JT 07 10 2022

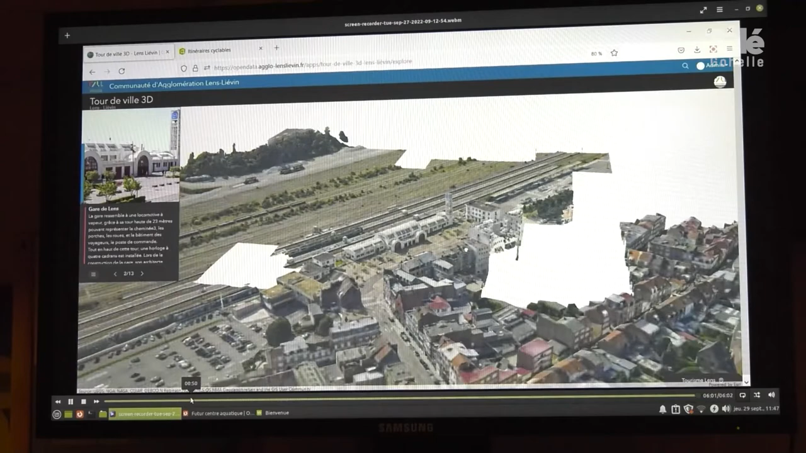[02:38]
géolocal, une carte 3D du territoire communautaire. Géolocal, c'est un très bon exemple.